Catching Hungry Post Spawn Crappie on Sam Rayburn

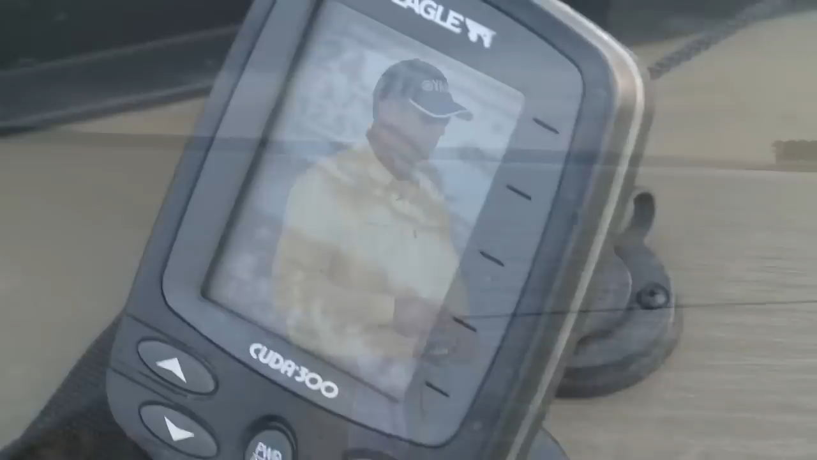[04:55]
About 20? That's 23, 24 up here, but right there, well, that's at 18. What have I got here?